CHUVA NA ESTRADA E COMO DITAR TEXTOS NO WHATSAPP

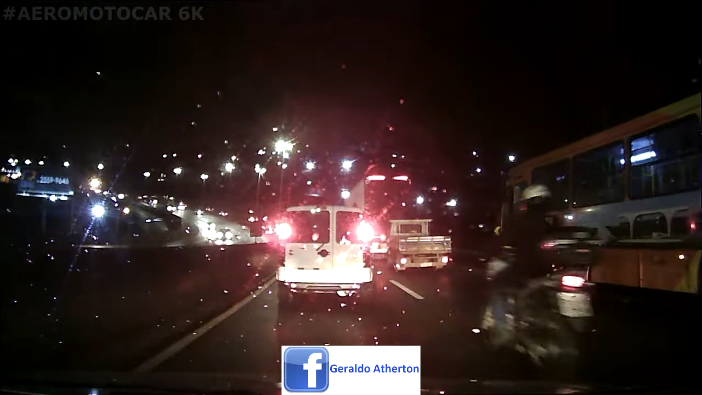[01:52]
Olha como tem água aqui Puxa vida Opa, diminuindo aqui É, tem até um resgate ali, olha, na frente do caminhão, tá vendo? Não dá para eu virar a câmera aqui, não Não vou nem mexer, né? Porque, né?